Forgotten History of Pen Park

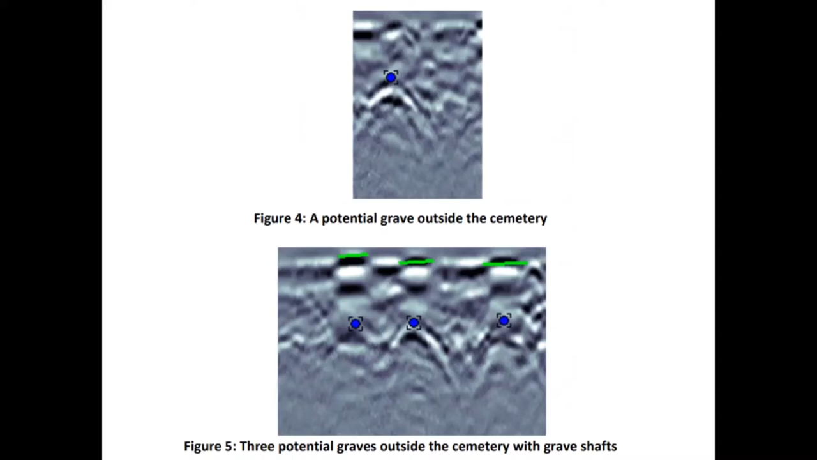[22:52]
dots being the top of the area of interest, the anomaly, but three right side by side next to each other. Next slide, please. So when we're running through a cemetery, we have these north-south oriented transects. They're chosen to be perpendicular to the long axis of most traditional Christian burials, which are oriented east-west more often than not.
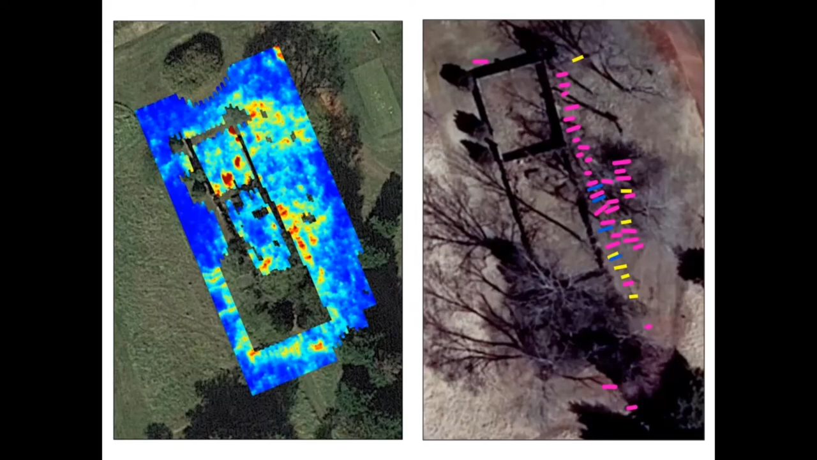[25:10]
anomalies are actual grave shafts and their location and orientation. So using the actual mapped GPR data from the left, we can then create this map on the right, which interprets that data. Next image, please. So this is the video. Okay.
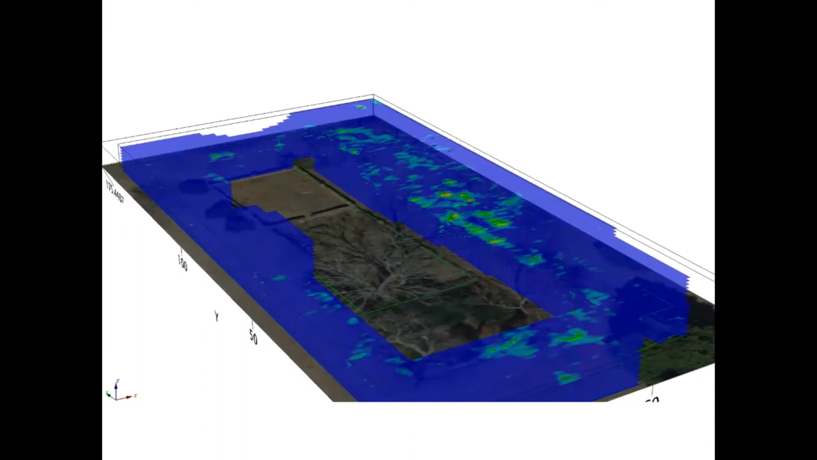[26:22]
how they reassembled that data to indicate where these interpreted burials were. So you can begin to see that there, but that's why I thought this was helpful. So great. And then next slide, please. So as Jeff mentioned, this is a naval geophysics image.